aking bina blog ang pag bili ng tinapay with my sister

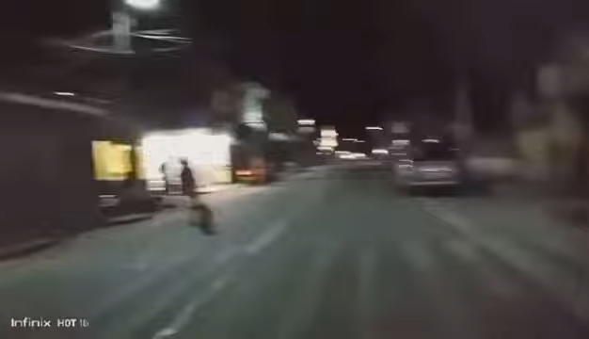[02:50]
Ayan. So, nandito po tayo sa may harapan po ng sagit po, ng plaza. Ayan po ang loob ng plaza guys. Ayan.